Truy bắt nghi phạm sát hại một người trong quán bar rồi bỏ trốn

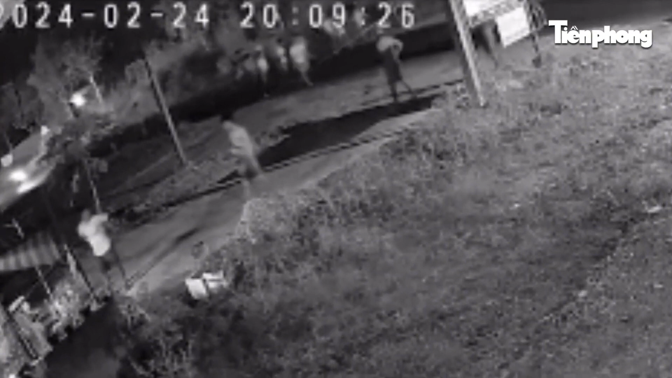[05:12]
191 học viên đã trốn chạy Trong quá trình thực hiện nhiệm vụ,